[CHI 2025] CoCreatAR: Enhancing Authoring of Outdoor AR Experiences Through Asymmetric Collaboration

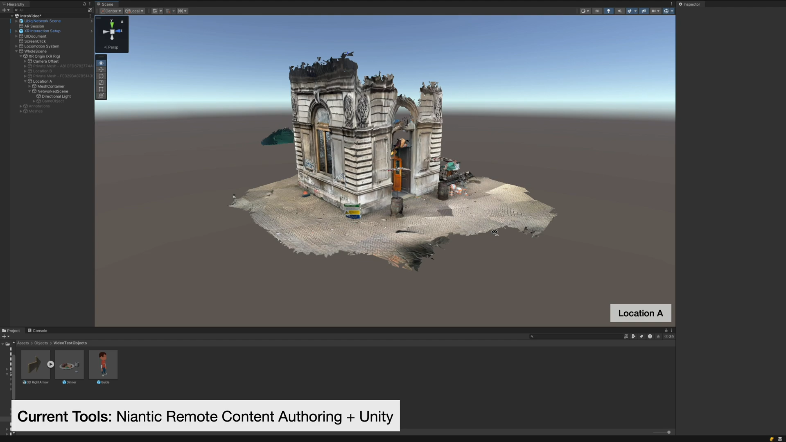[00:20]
Current tools allow developers to create AR content remotely using pre-captured 3D models of outdoor locations.